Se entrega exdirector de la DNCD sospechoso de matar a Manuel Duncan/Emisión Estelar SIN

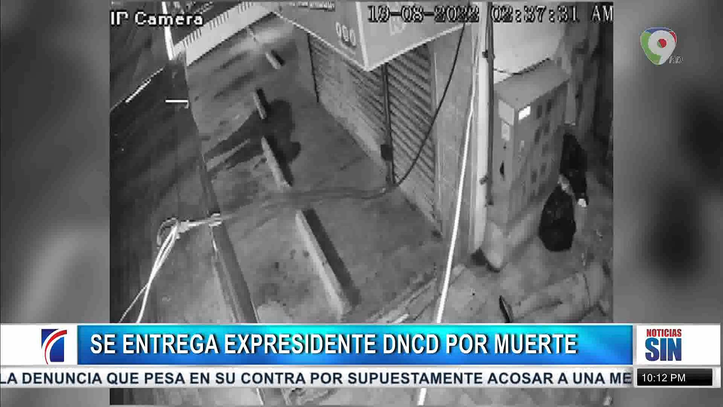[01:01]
Un video muestra el momento en que el comunicador Manuel Duncan se esconde y es encontrado por el hombre que le disparó. Duncan se le abalanza encima, pero fue impactado por el tirador, quien después que estaba en el suelo, le propinó otro disparo y se marchó. El hecho ocurrió tras una discusión en un parqueo de comida rápida en la avenida Núñez de Cáceres con Rómulo Betancourt. Al principio, la policía vinculó a seis personas, quienes fueron detenidas para fines de investigación por la muerte del comunicador. En horas de la mañana, Diego Pesqueira, vocero de la policía, explicó que se trató de una riña originada en el lugar,